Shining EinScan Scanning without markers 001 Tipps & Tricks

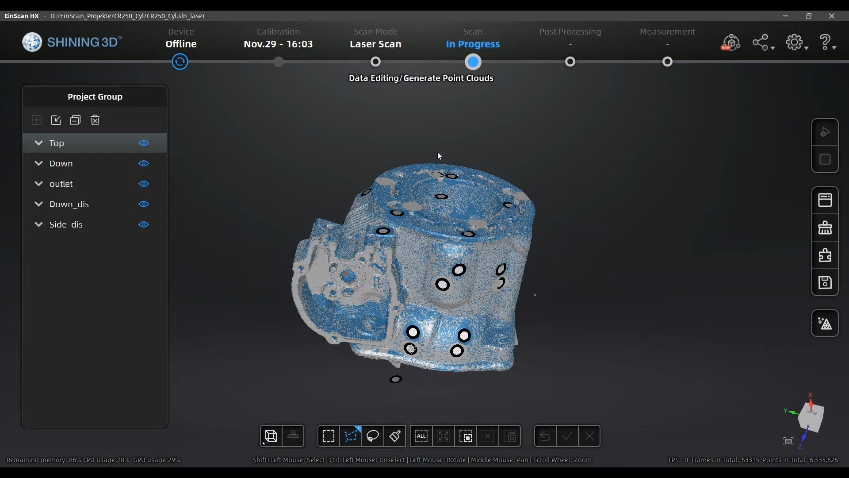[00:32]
So here you can see the open project from the cylinder from the pictures before. This was a project where I didn't want to have these holes that are normally created by the software. They are not necessarily holes there is some uncertainties in the surface and I just wanted to avoid them here because there is some functional areas like on the top of the flange and so on where I need the data to be clean and not disturbed by any kind of the marker holes.
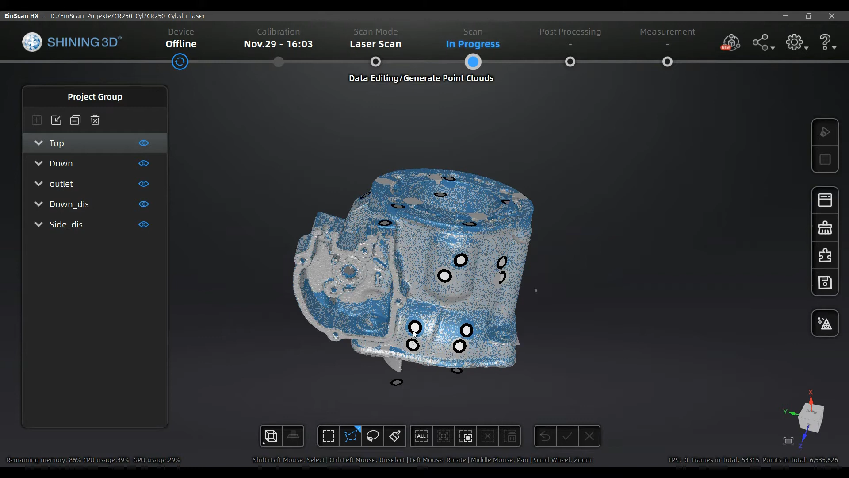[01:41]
So you see here there is a lot of marker points on the cylinder but they haven't been there on the part. Not so many of them. Actually these markers that you see here in pair that are near each other they are the same markers but dislocated. So I was doing it like this. Let's unshow quite a lot of the views that it is clear using project groups is important in this case. So I was doing the first scan and after you stop the scan with the stop button generate point cloud you will have the possibility to opt for creating a new project group.
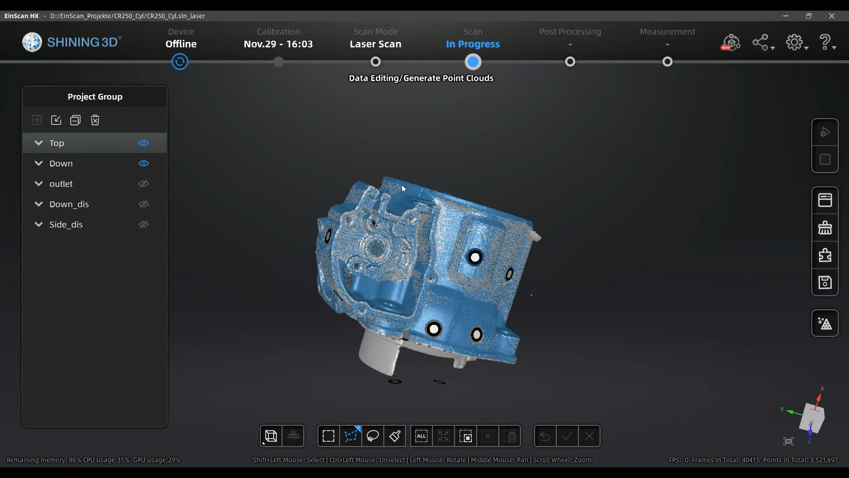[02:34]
and I finished the scan with additional views of all the areas that I was interested in. Not dislocating the markers so far and after I finished with most important areas there was let's say some area I created a scan for in the outlet port that is quite deep to capture more and inside there I was creating a new set of scans in this case project groups with dislocated markers that means here it's written this that I know what is meant.
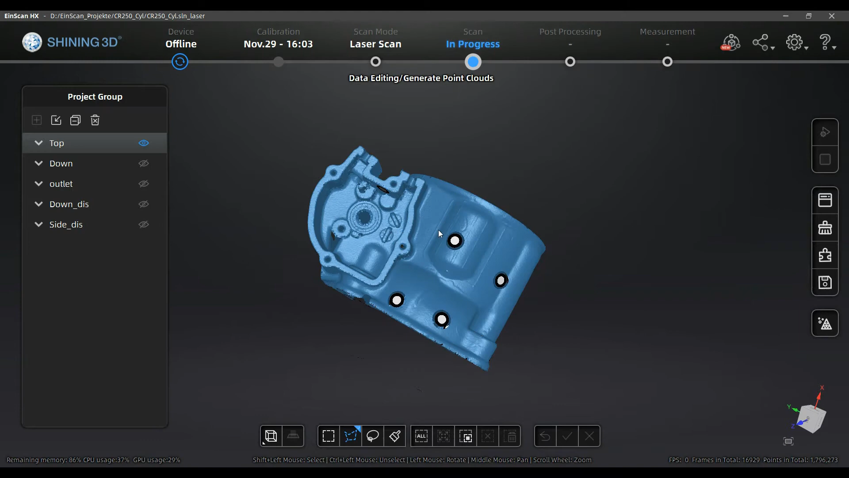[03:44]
it like this you dislocate the markers then you have always the area where the markers have been before free
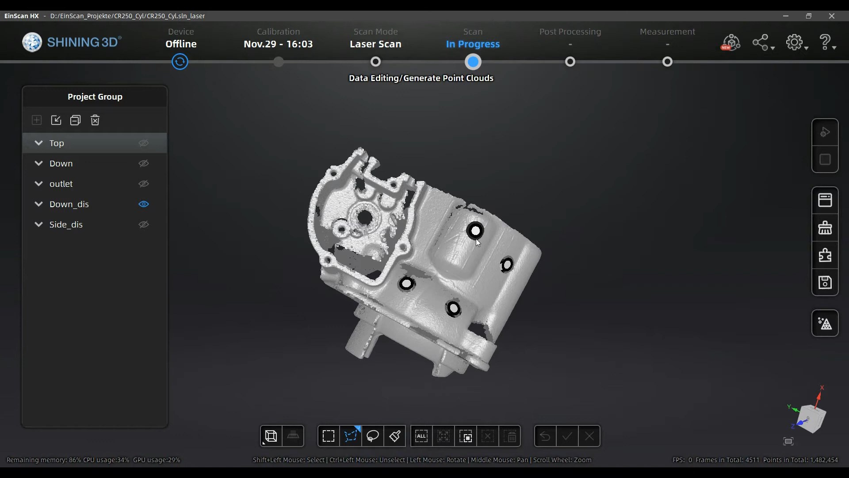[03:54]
of markers in one of the views so the scan program has the information of the surface for sure and you will be able to create it without any kind of the marker artifacts that's created by the software automatically so
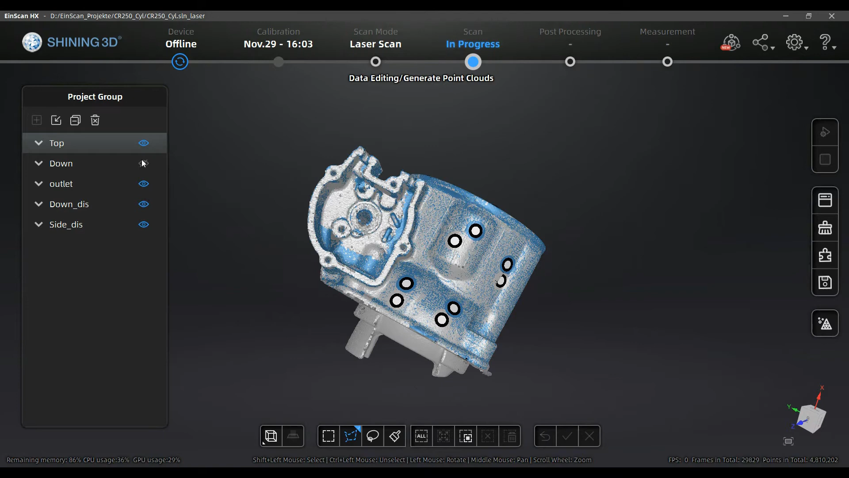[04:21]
remember you will scan the part twice with dislocated markers but you don't have to scan it twice in the same let's say quality what in the second scan is important that you just rescan the areas where there was markers dislocated so it's not the double amount of time for sure not you will be easily make this in a few minutes more and you will have
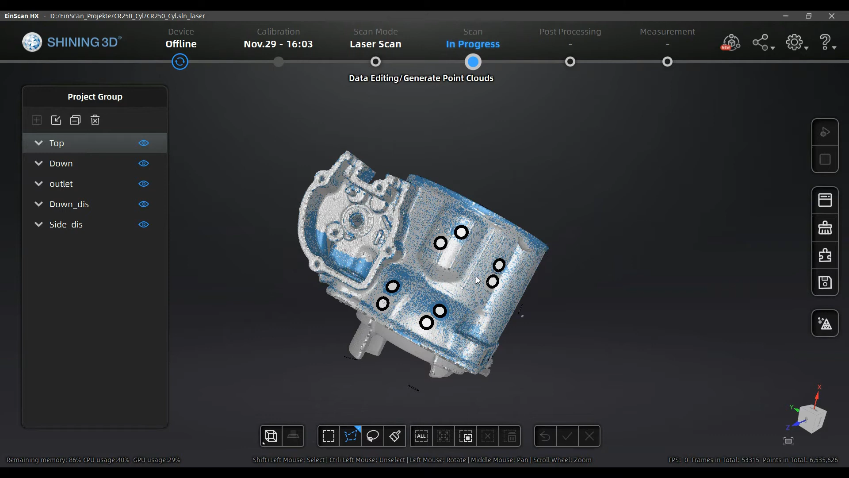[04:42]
the surface that you will see later so let's make the different options like said before to show you what will happen so I just will show the views that are necessary
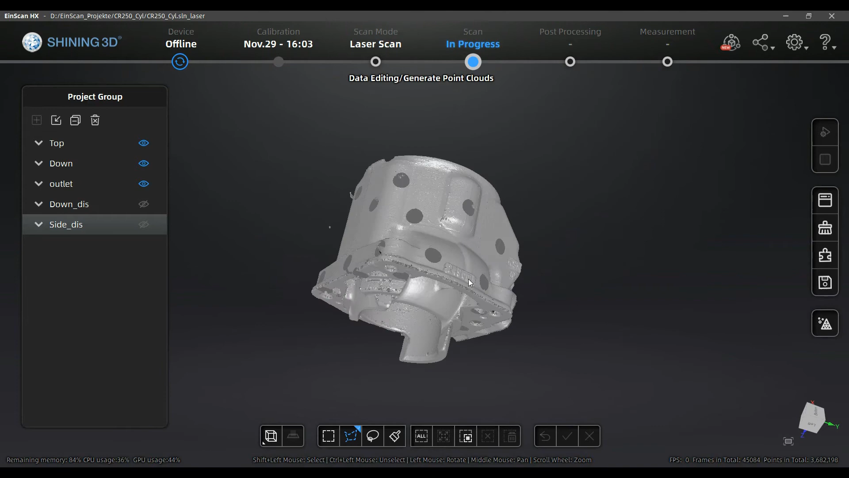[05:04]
for the surface information that I wanted to scan but
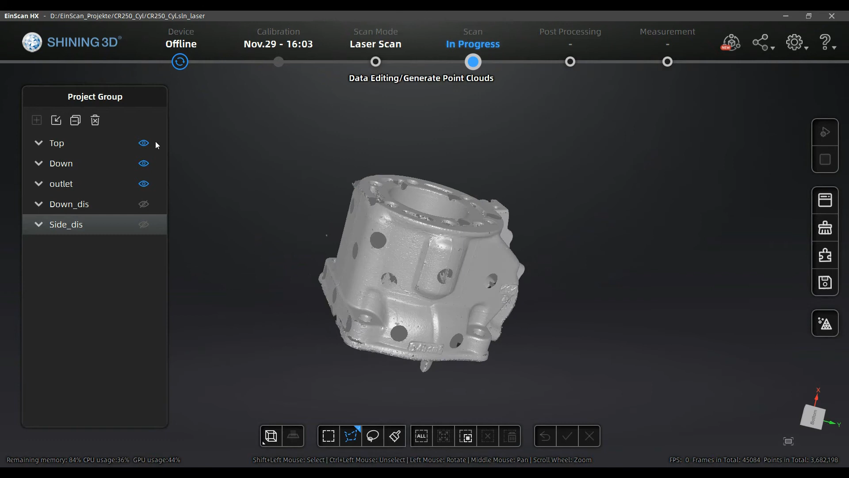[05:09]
with no dislocation of the markers so let's see what will happen then I will click on
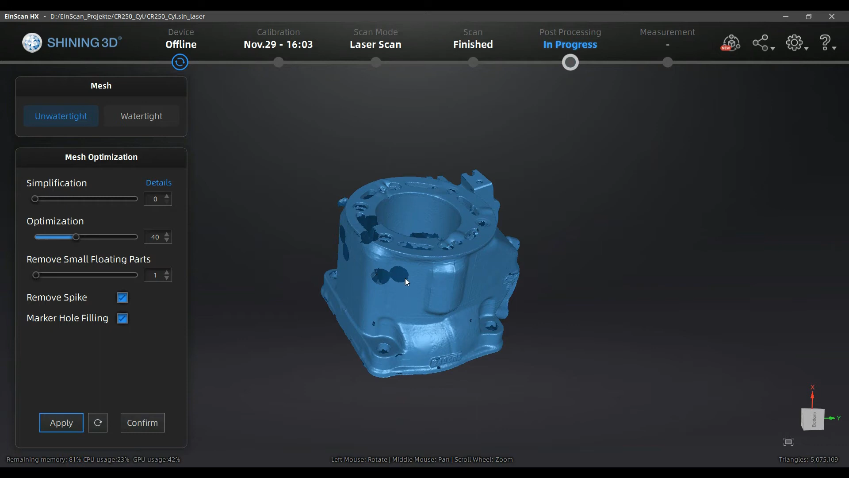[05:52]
what can happen right now is that you see that he doesn't even recognize the markers his markers there it's for the program in some cases not clear that it was a marker here he was recognizing them how he shoot it and this is the normal problems that you will face by the correction of markers and the cutout
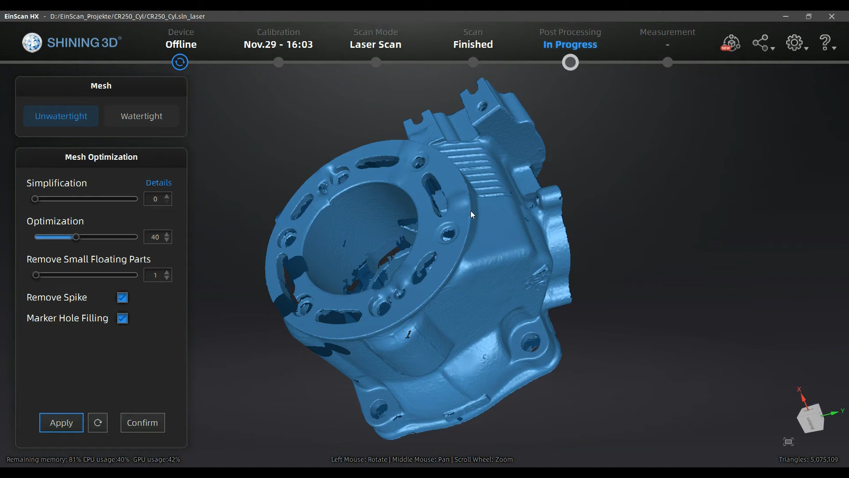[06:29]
the let's say contour around the marker looks like so he's making some let's say more or less rounded areas around the markers if he recognizes them here it didn't even happen so it's actually not idle so we go one step back and
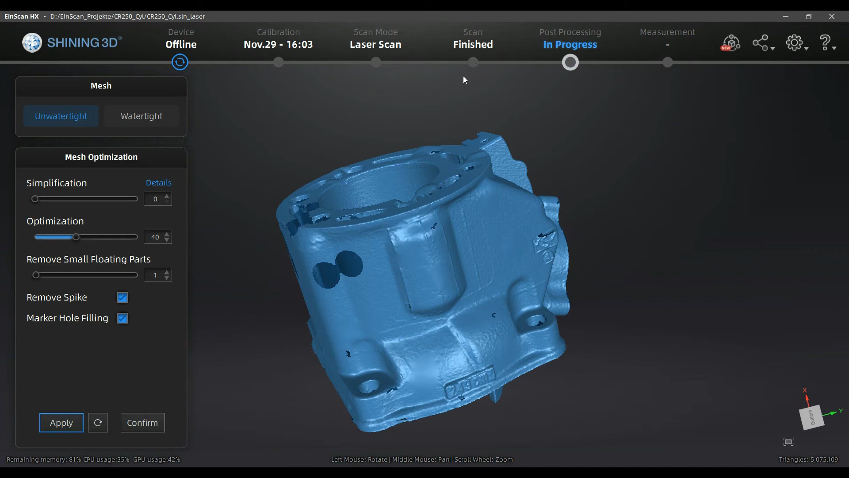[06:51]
first we will have to confirm because he we will not let us out of the menu we will go one step back and we will
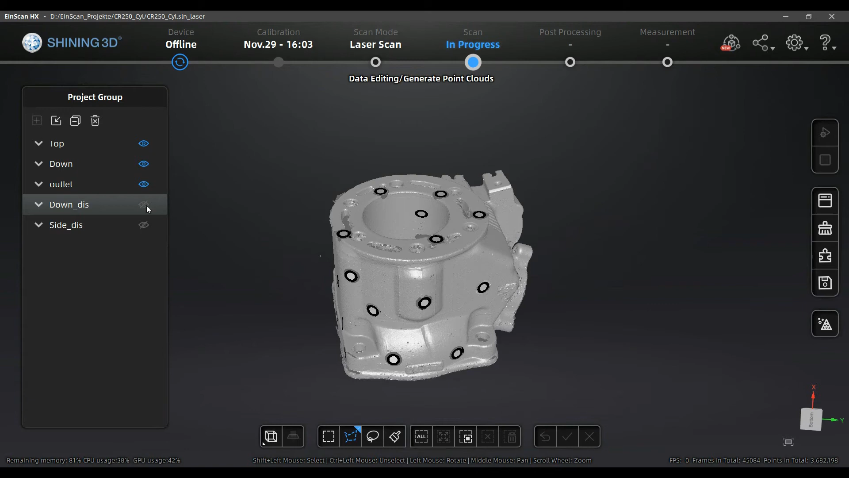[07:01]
activate the rest of the view so all that mesh should be closed because there is always one area where there had been markers after dislocation and the area was scanned properly so he should theoretically have all the information that he needs to create a proper geometry without let's say bigger errors of markers or at least with no errors for markers
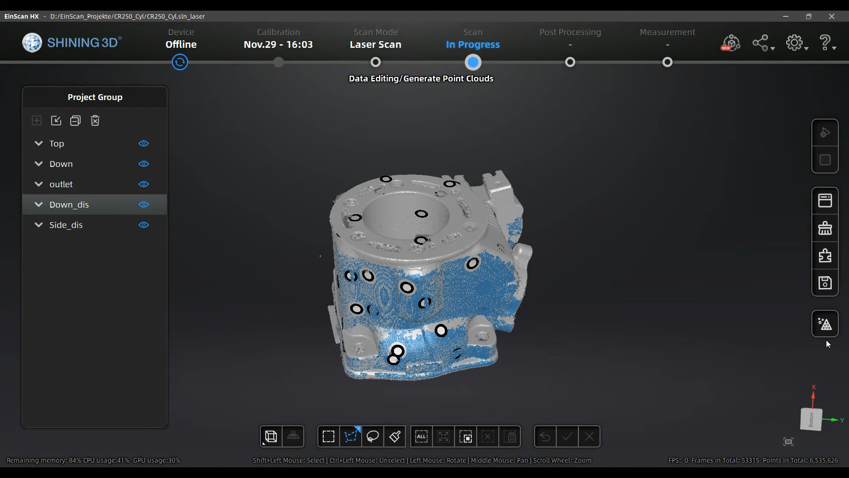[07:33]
and here we are after closing that holes with additional set of scans in the areas where the markers have been dislocated I would say it's quite fine it looks really really good there is in some areas some very very small rest
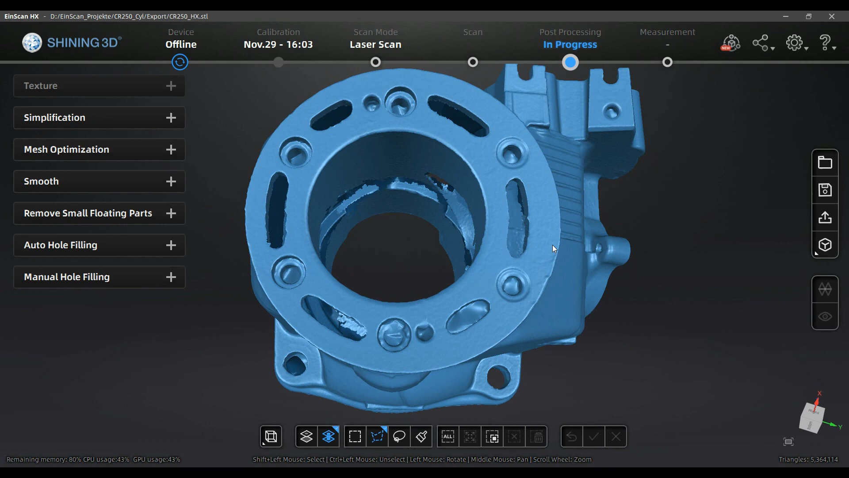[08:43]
side but I will ask you that to the developers that it's just happening in a few cases actually here I can see some shadow in the surface but it's really nearly nothing I tested it out it's more or less irrelevant and here but nevertheless there is the original surface with the cast force and it's fine actually it doesn't harm the scan and the function but it's interesting that there is in some cases some small rest from one of the dislocated markers
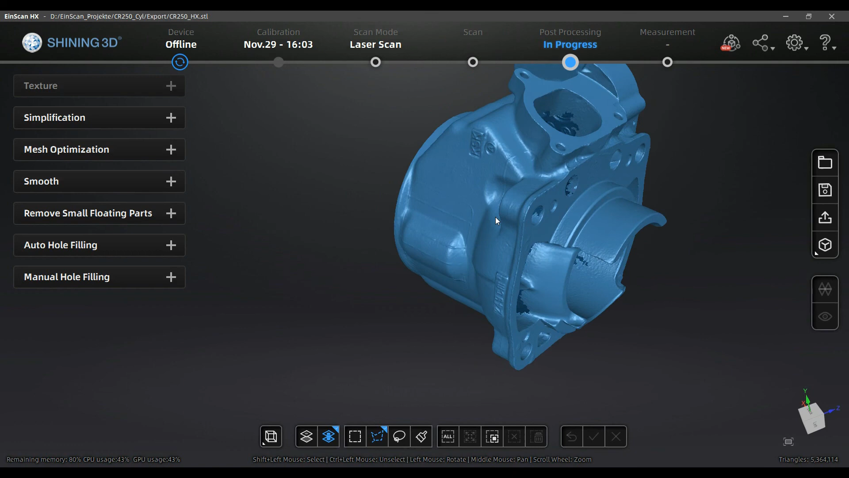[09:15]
yeah well that's it this is the result and I got to say I'm really surprised this is
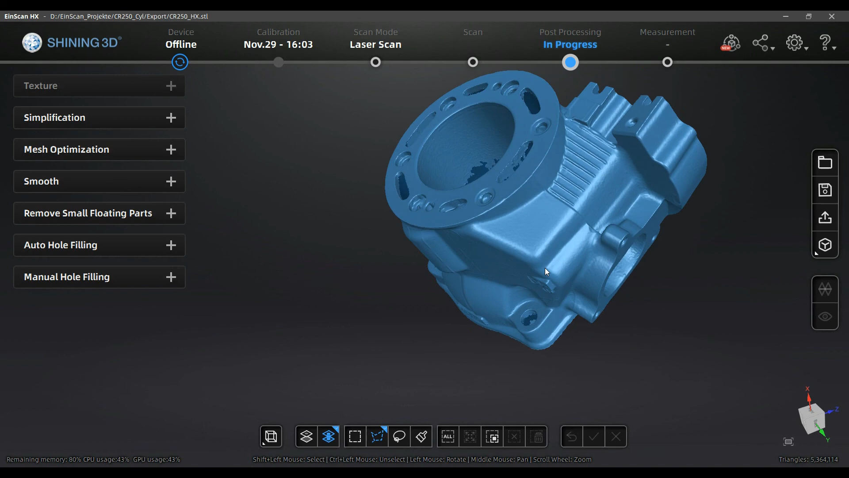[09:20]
not nearly maximum resolution and even with merging more scans of the same views you lose a little
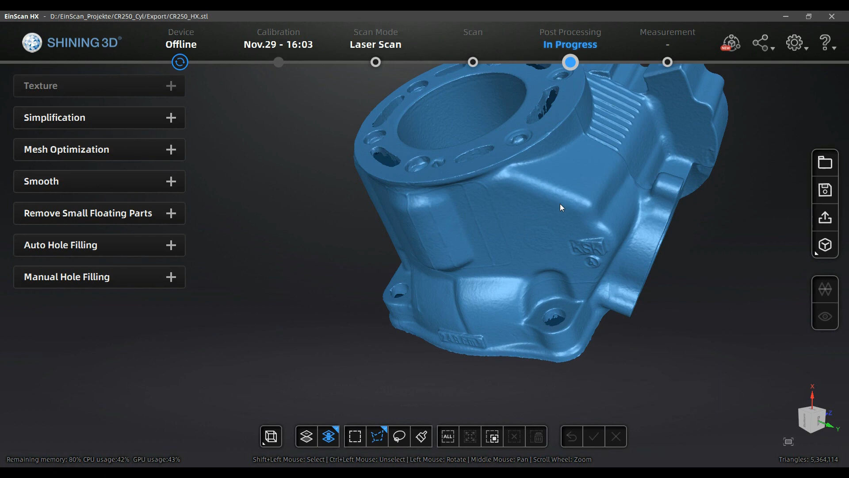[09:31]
detail in the surfaces but it's still really fine you can really accurately read the cast numbers of the of the park the
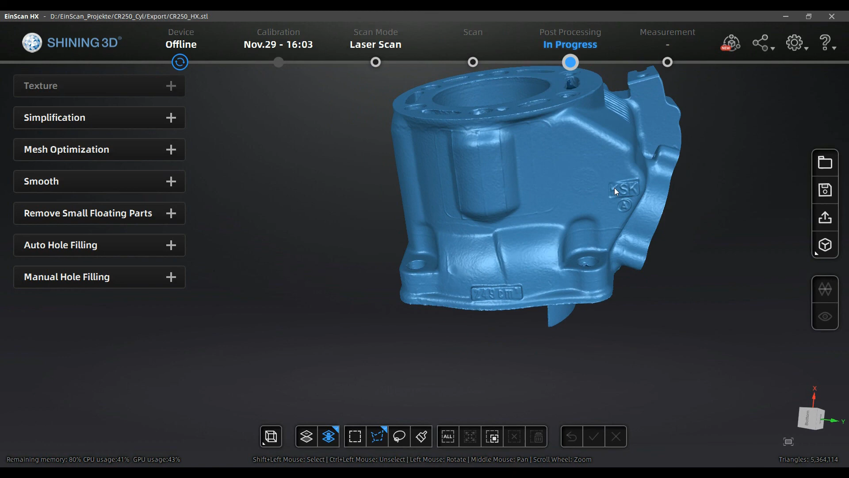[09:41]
brand from let's say the casting and so on so yeah that's how you
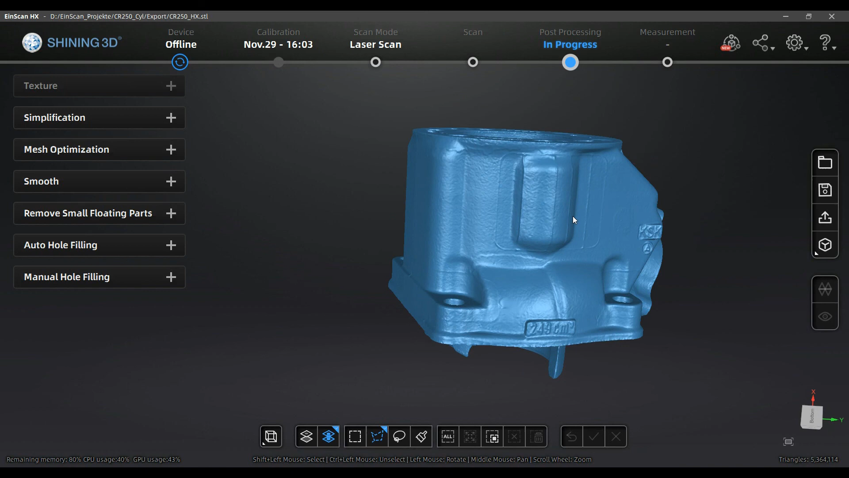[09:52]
can get rid of marker holes and marker the noise and see you next time for the next video